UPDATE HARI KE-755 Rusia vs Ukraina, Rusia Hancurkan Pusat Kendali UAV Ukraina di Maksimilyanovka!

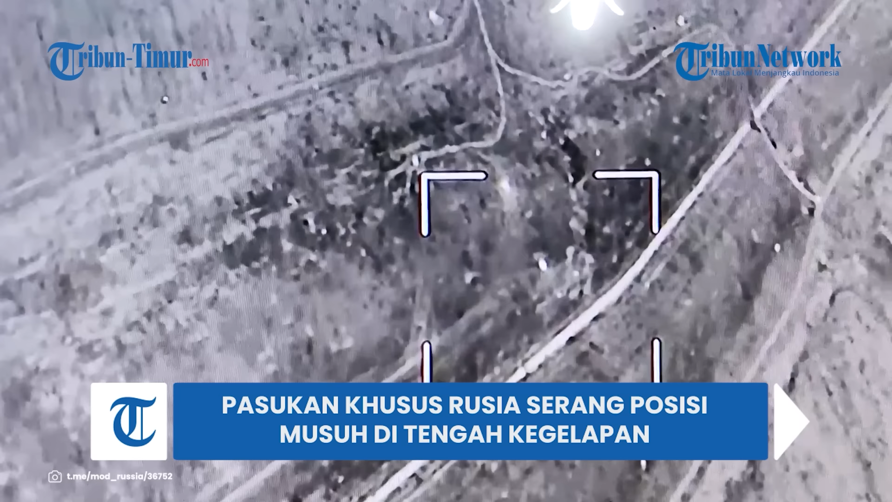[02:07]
Dalam situasi ini, sebuah UAV sedang bertugas di langit dan penggintai membantu pasukan artileri mengatur tembakan.
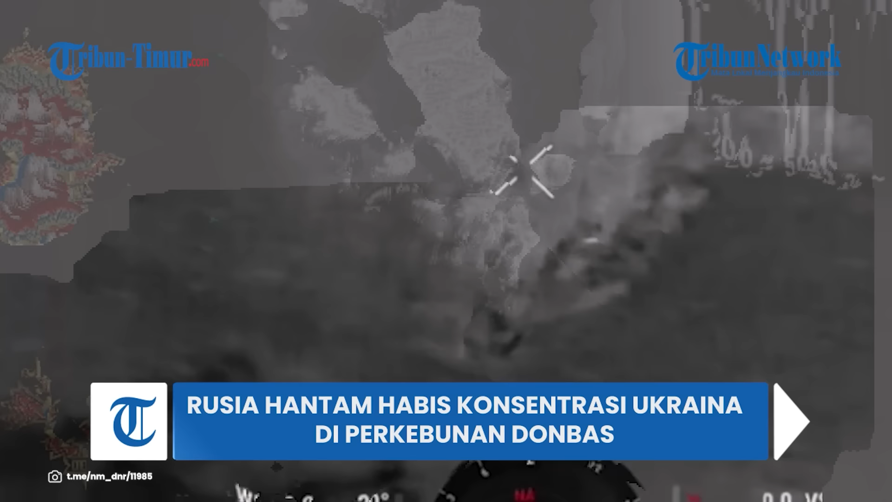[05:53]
pertempuran panas antara infanteri Rusia melawan infanteri Ukraina. Terbukti dalam sebuah video yang ramai
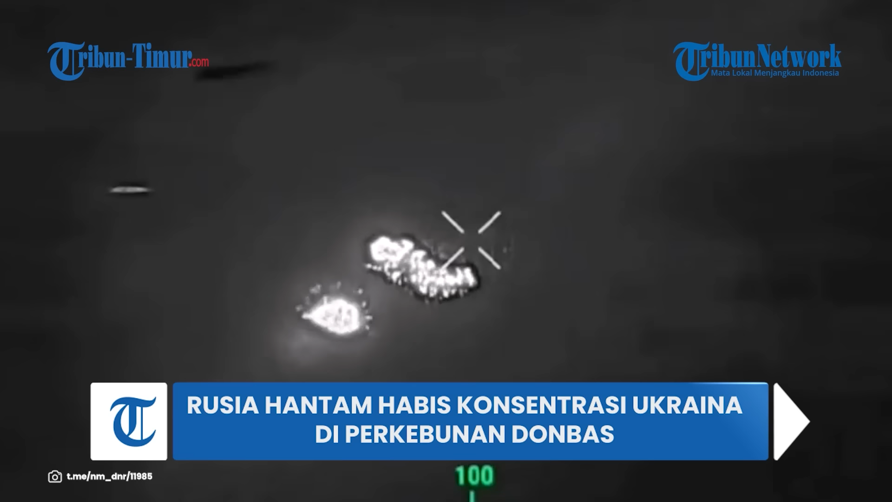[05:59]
beredar di telegram pada Selasa 19 Maret 2024. Dalam video menampilkan situasi intens di medan pertempuran, imbas rentetan serangan tak henti-henti dari serdadu Rusia. Narasi unggahan menyebutkan, pasukan Putin telah membakar habis anggota militer Volodymyr Zelensky di area Artemov. Diketahui para militer angkatan bersenjata Ukraina memiliki harapan sia-sia bahwa hutan lebat akan mampu menyembunyikan mereka dari tentara Rusia.
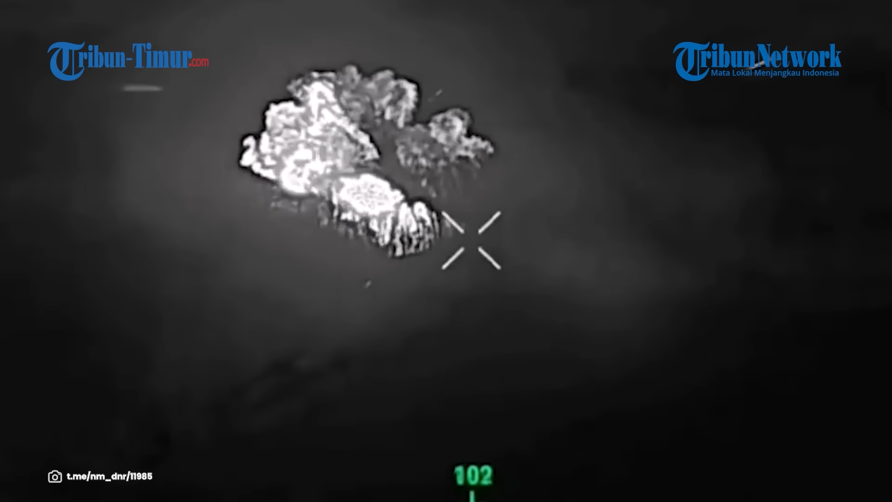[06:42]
Namun, sistem penyebur api Beratos 1A Solsepek ketika disesuaikan dengan UAV oleh operator OBSPN ke-58 menimbulkan kerusakan api yang fatal dengan nyala api pembersih.
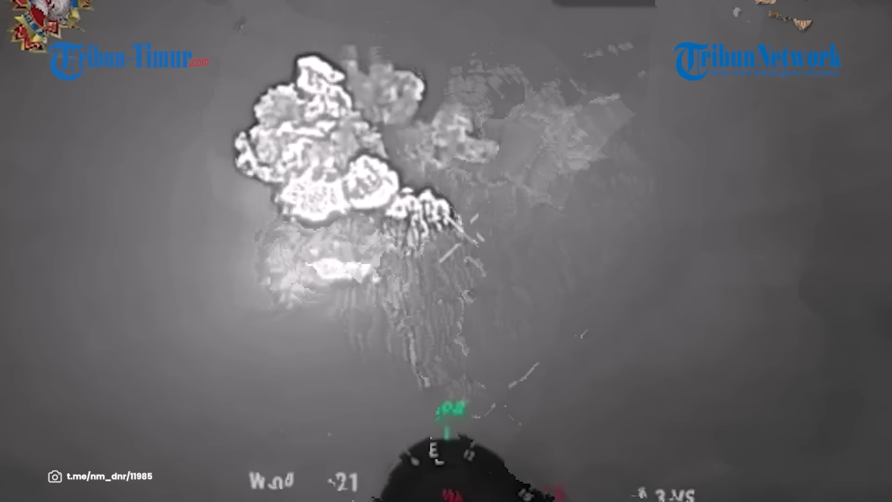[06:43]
Imbas serangan brutal tersebut sejumlah prajurit angkatan bersenjata Ukraina berhasil dieliminit tepat di perkebunan Donbass.